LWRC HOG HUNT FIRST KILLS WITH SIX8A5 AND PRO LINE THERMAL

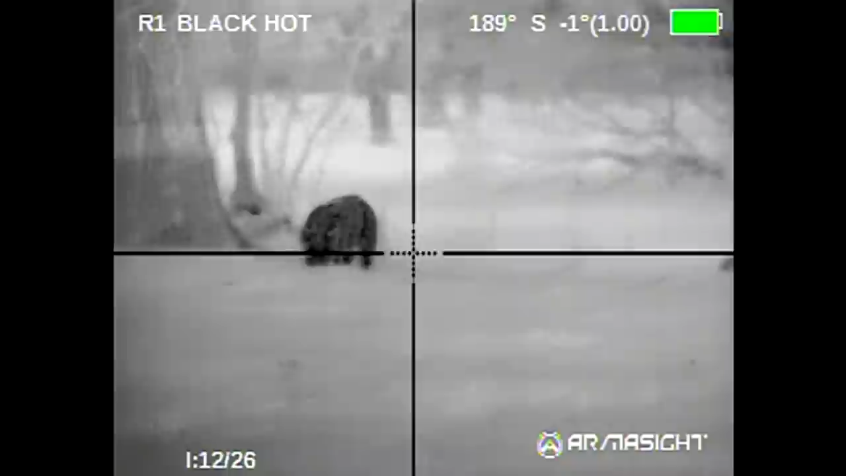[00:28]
Get out there and try to keep the safe as possible. Here they come, here they come.
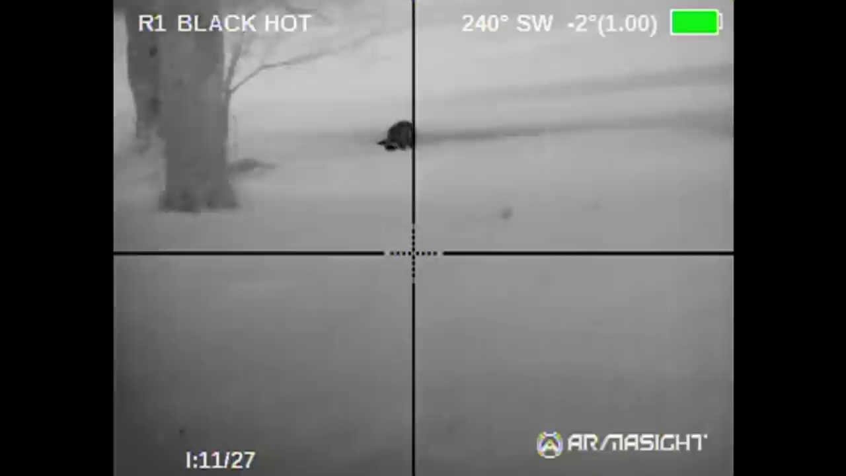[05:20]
he's off to the left of the two trees
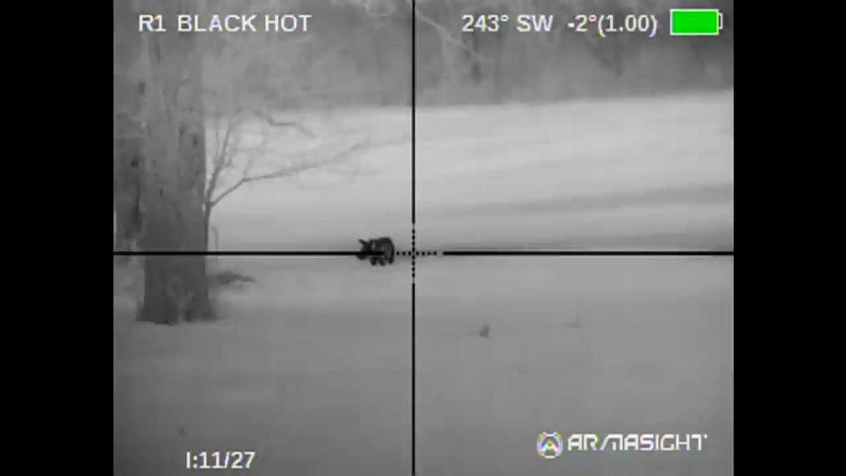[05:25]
can you see him Jeff
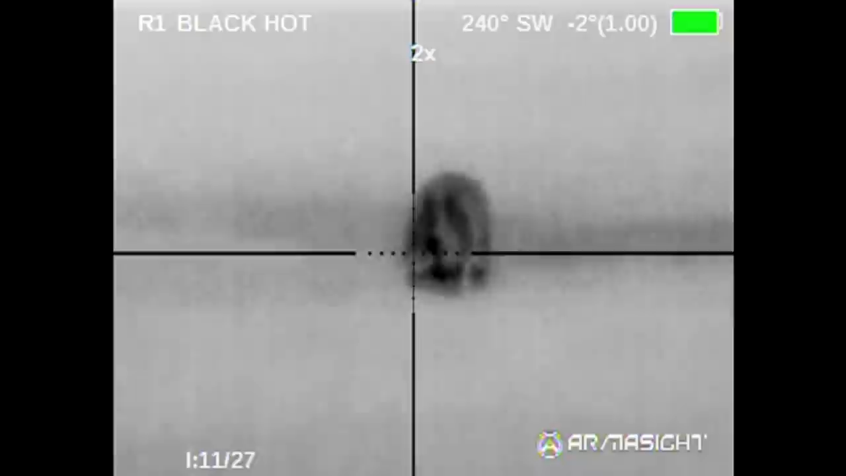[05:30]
now there's deer behind him the pig's out here in front
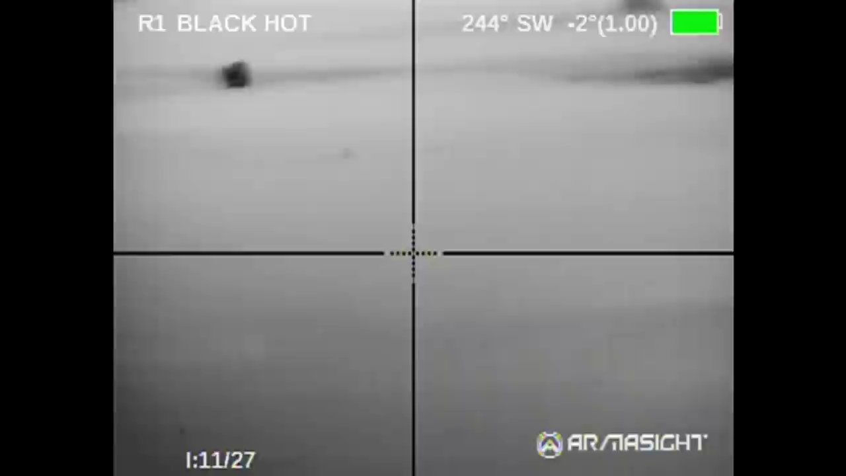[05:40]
huh
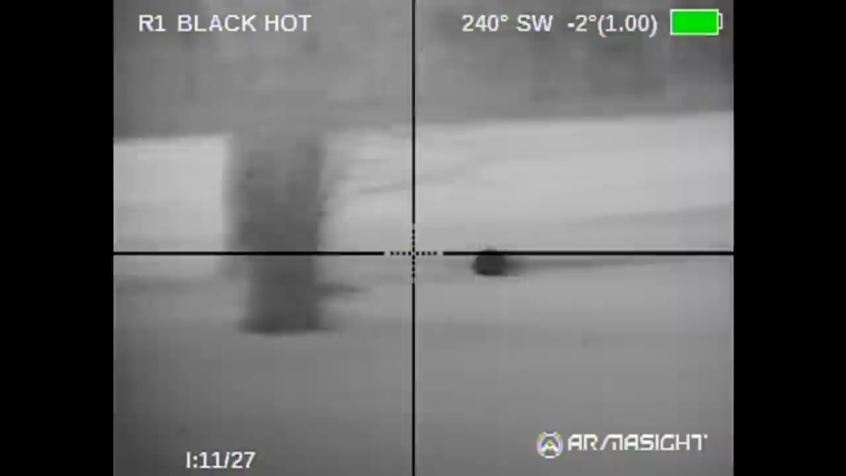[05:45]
there's deer to the back and there's
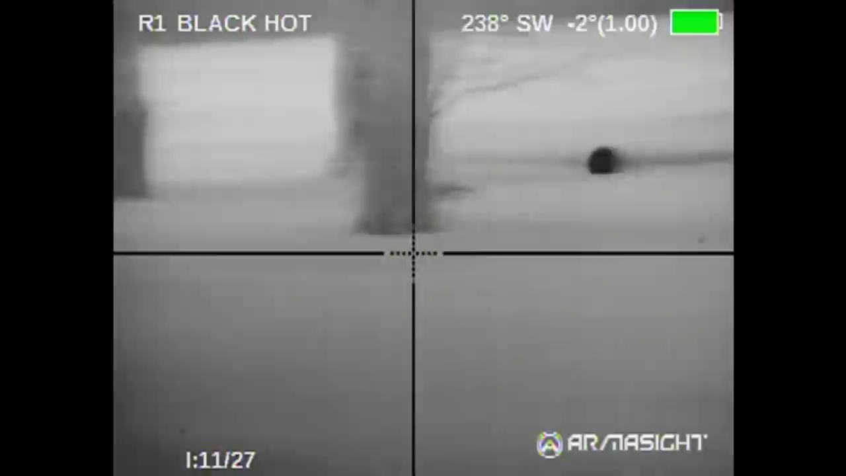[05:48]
one pig right by the three trees to the to the right of the trees he's facing us you see him you can zoom in with your scopes if you need to
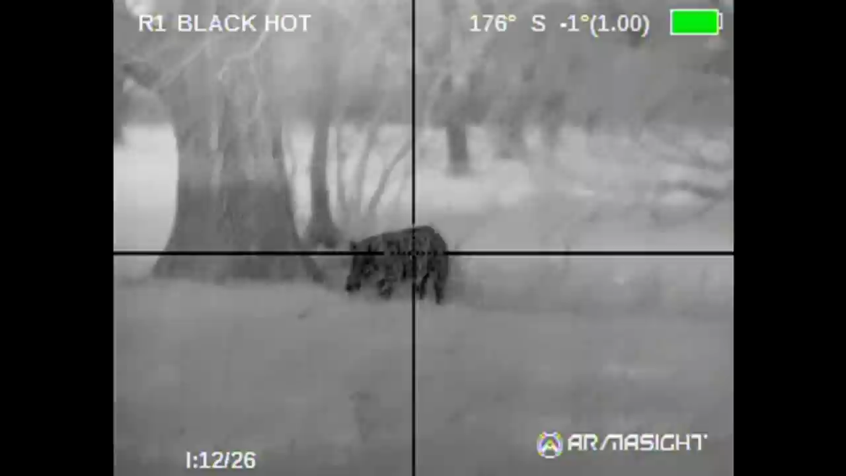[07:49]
I don't know we're just gonna shoot this one right here there could be cows back there so
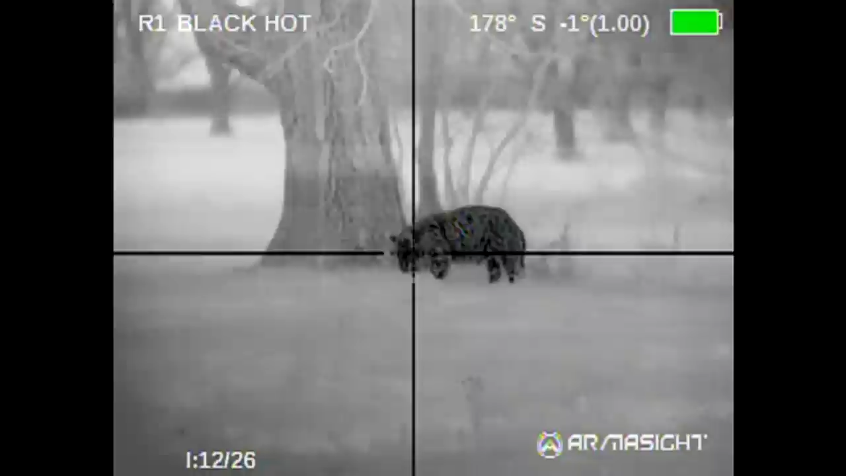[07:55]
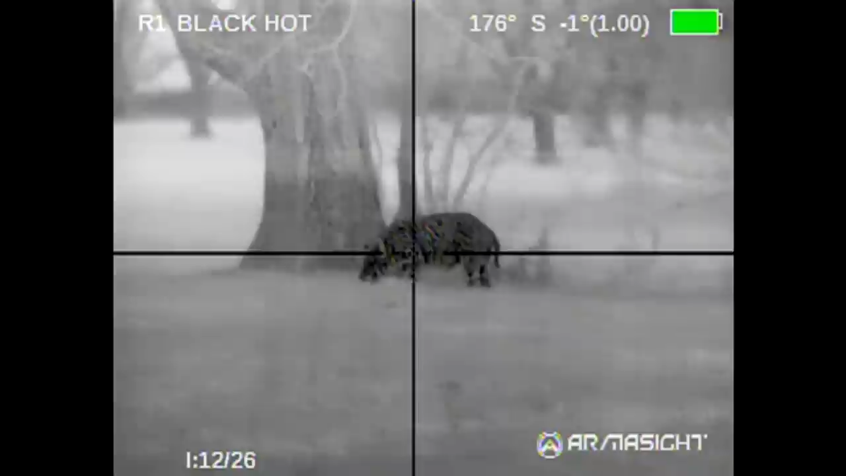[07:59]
just whenever you're ready
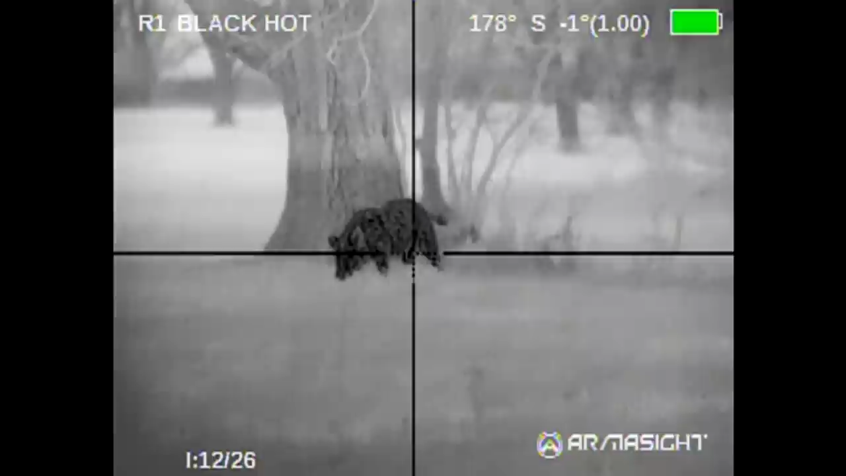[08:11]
he's right here right in front of us zoom in zoom out he's looking at us
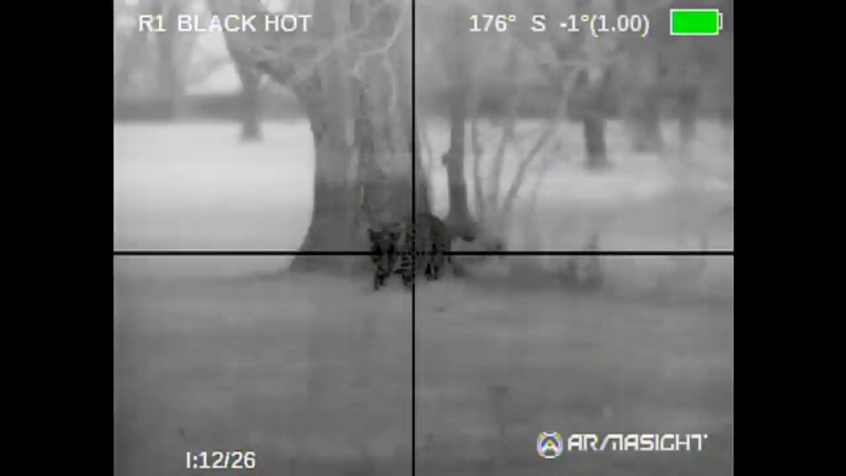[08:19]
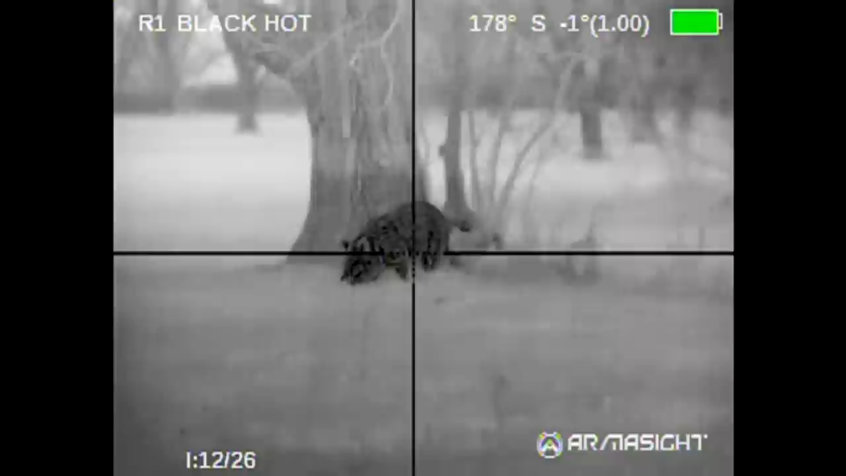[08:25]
do you have the lens cap over it yeah right zero yep three two one zero
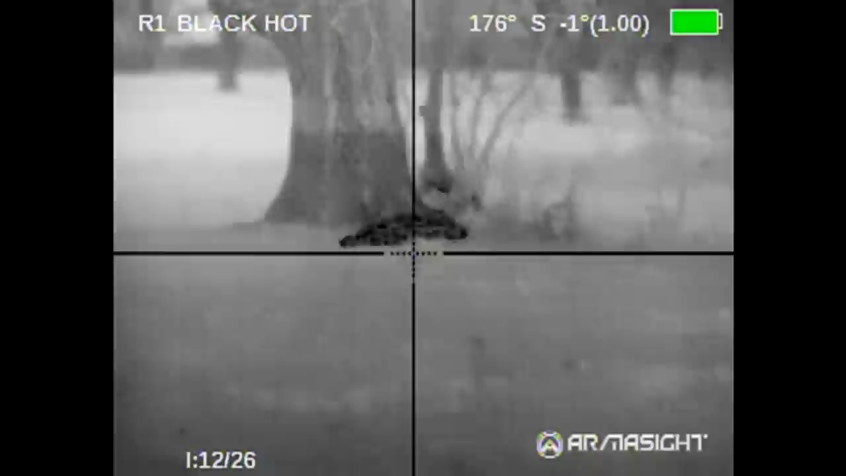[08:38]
did you have your safety on ha ha now look off there was another one far off
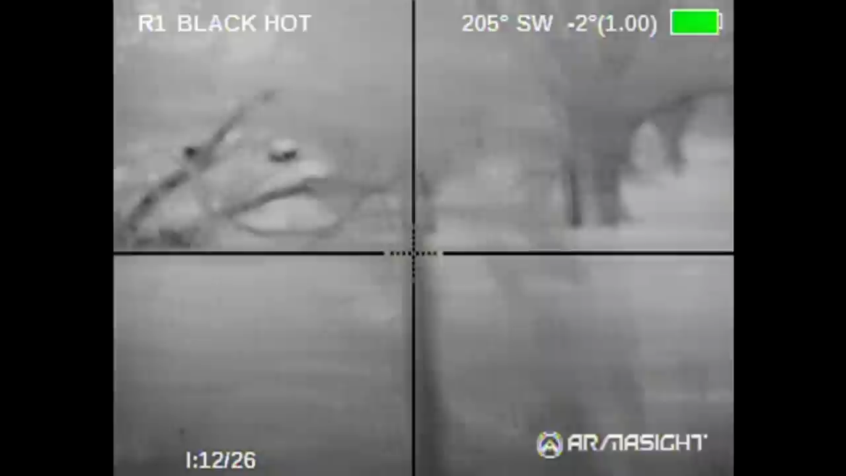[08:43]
so look now I think there's cows back there okay he's running
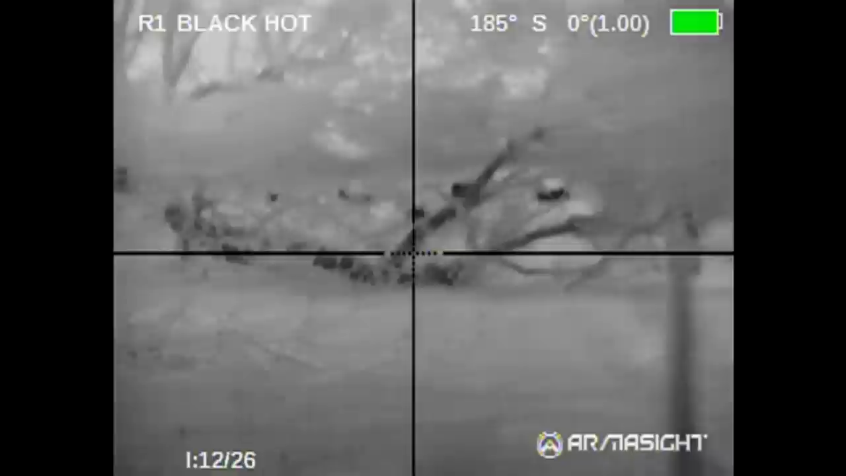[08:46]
see the cows are still you see him running he's running um
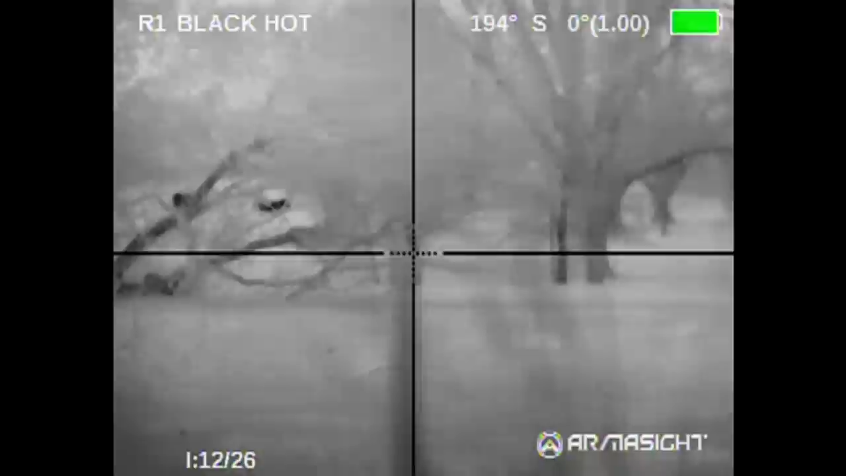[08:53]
see him way out there
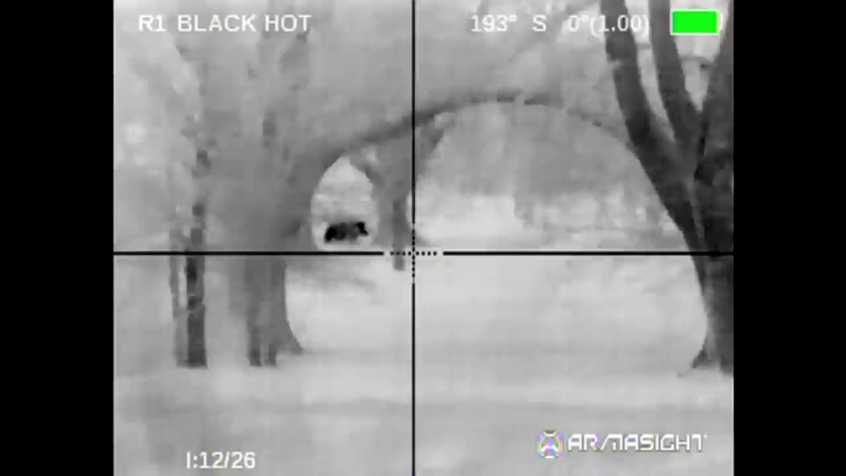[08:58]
oh yeah
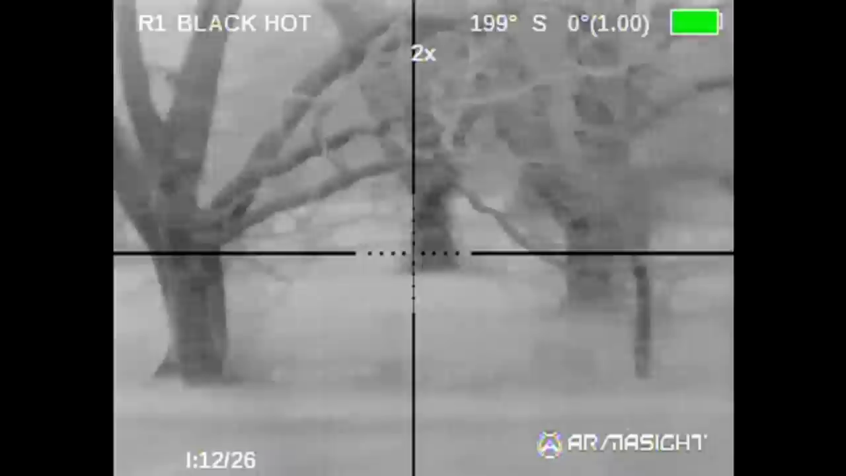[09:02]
he's going to um he's coming towards the road let's um let's get back